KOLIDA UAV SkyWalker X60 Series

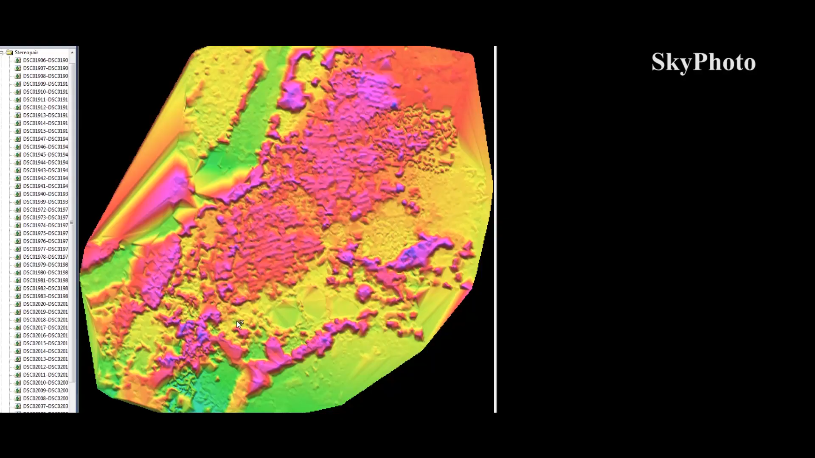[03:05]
Fast computation and quick outputs like DEM,
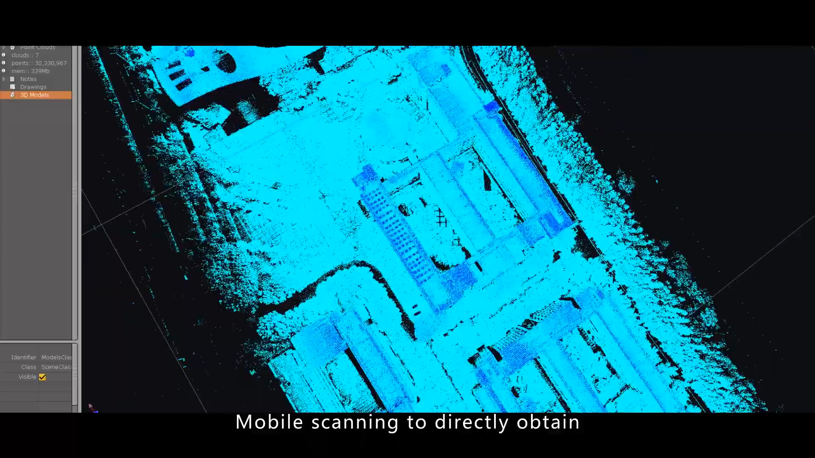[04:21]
Mobile scanning to directly obtain high-precision 3D terrestrial data.
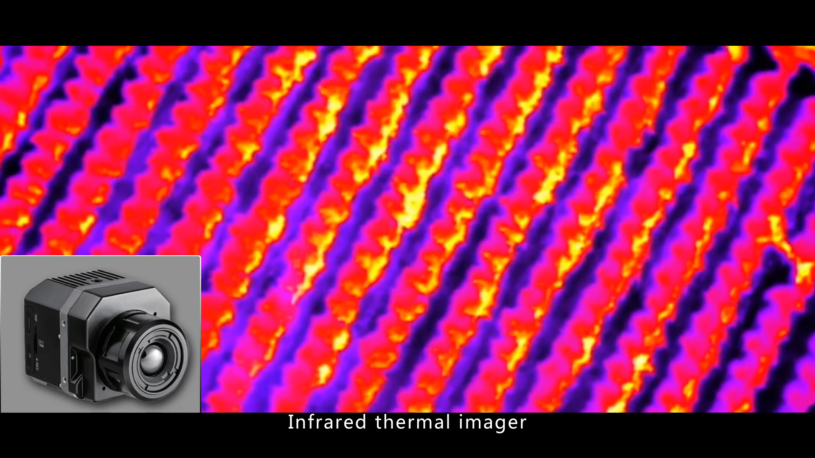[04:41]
Data analysis output good for government sectors.
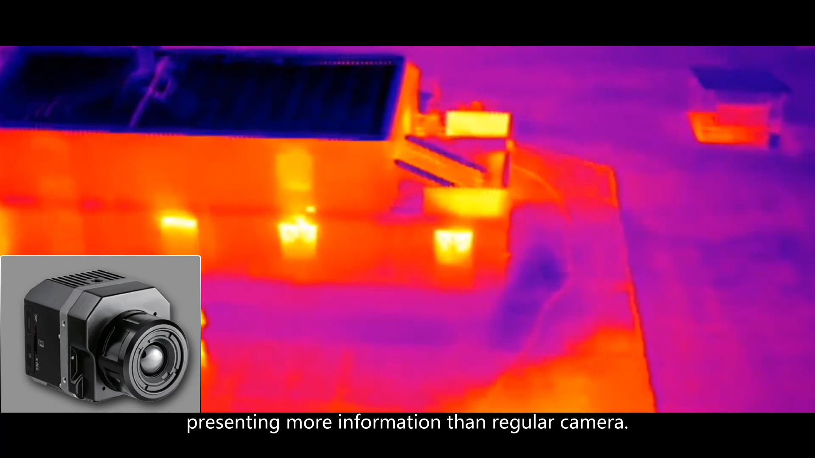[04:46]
Presenting more information than regular camera.